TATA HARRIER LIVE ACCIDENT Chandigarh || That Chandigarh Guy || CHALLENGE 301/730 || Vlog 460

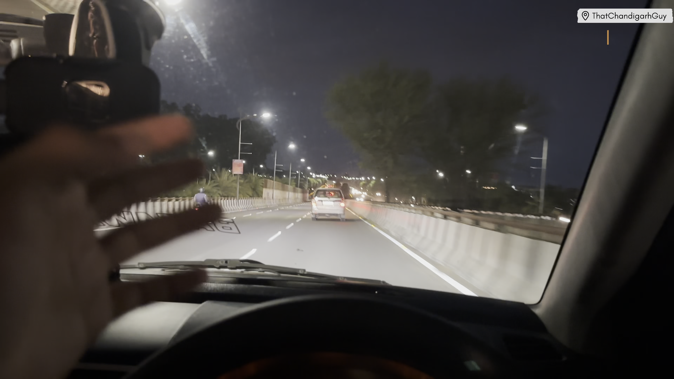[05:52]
चंडिगड के आसपास लगते गाहों है वहां पे पंजाब से सीथा चंडिगड में जाओ और अपनी गल्फेंड को डाल आग मैसे भी आज तो बेटा चंडिगड में भी जाम लग रहा है आज तो जहां से भी निकले वह गड़ी मिला मतलब जाम गड़
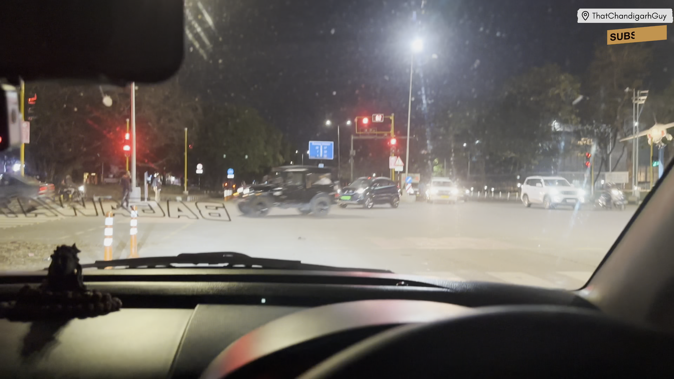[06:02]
लाइटों पे रुगे हैं तो बो देखो देखो देखा एड़ोपलें गजब
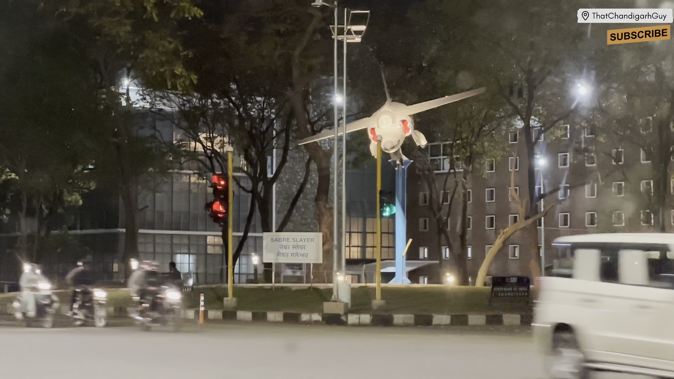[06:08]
तरीके सा उल्टा लुटा कर रखा है यह
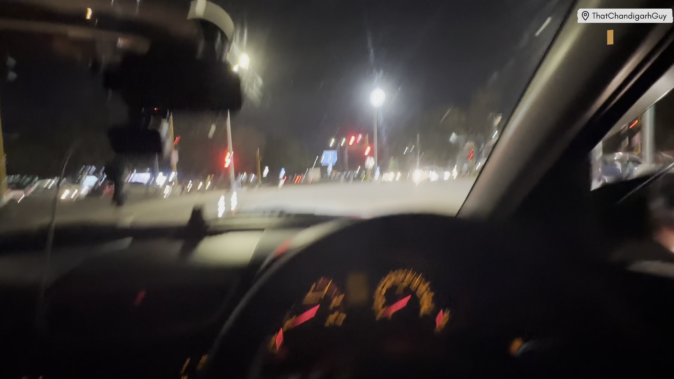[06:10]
कौन सा सेक्टर 17 की लाइट सपांट है यह देख रहे हो बच्चे जैसे
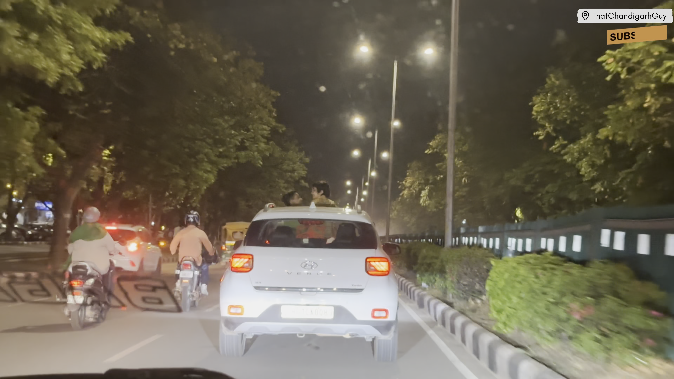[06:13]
बीच में लटके पड़े हैं बहुत गलत चीज है बहुत जगला इसकी क्योंकि पत्थर बगारा एकदम से आते ना तो आख मेरा पर लग जाए तो बहुत
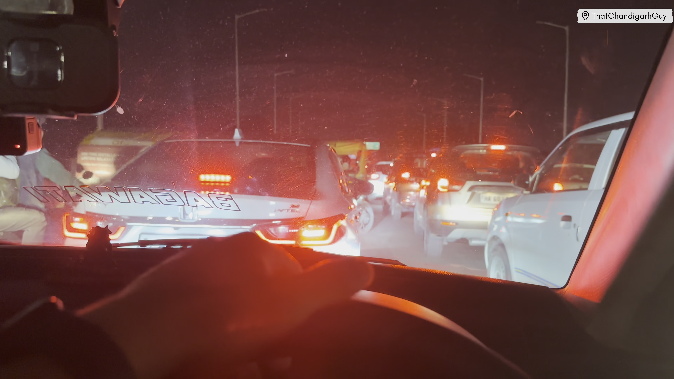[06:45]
पर पूरा जाम लगा पड़ास तो यार फस गए बुरी तरीके से डेड़ घंटा हो गया छे विजे निकले
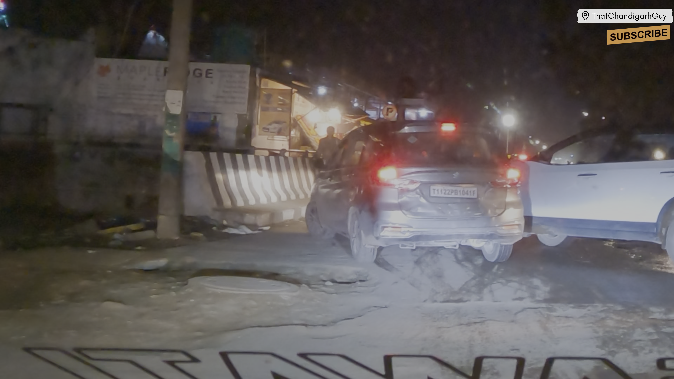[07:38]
पुलिस भी आ गई है हैरियर वाले ने भाई साब सीधा ही पेल
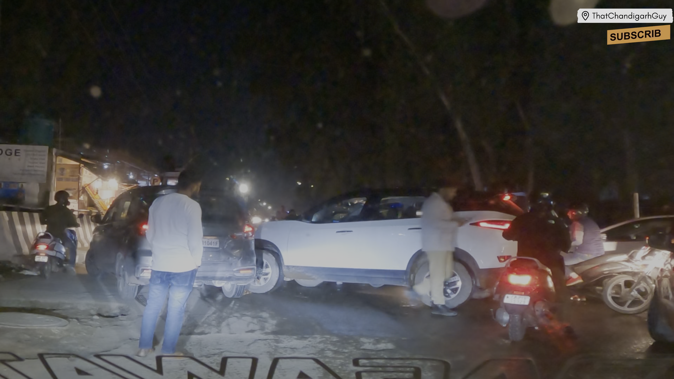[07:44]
दिया धब करके अवाज आई धब करके सीधा ड्राइबर का फोटो ले लिया गाड़ी का नंबर ले लिया फोटो लग गया जाम चलो इधर से निकल लेते हैं यह
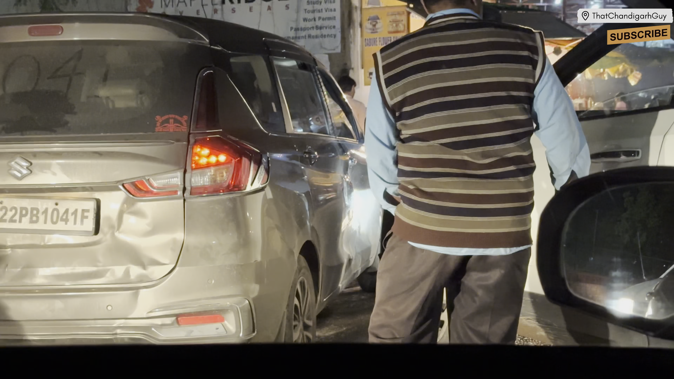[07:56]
देखो पिचका दिया पूरा है यह वाला और वह
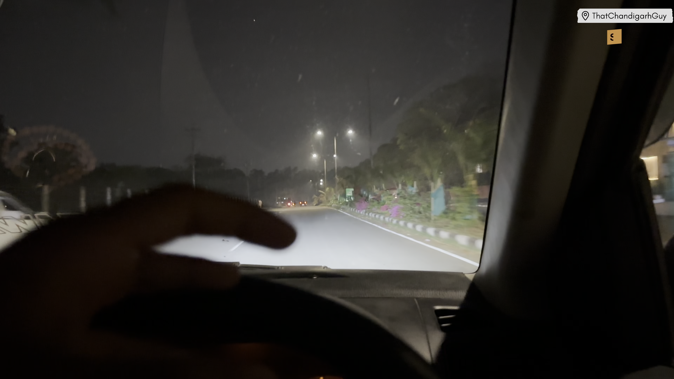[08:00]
दोनों भी इतनी जोर करके अवाज आई ना मरुस्ती तो पिचक गया और हैरियर का कुछ रहांजर पंजर कुछ नहीं हिला बच्चे भी पहुंच गये जिरफपूर और हम भी बस पहुंचने वाले हैं पहुंच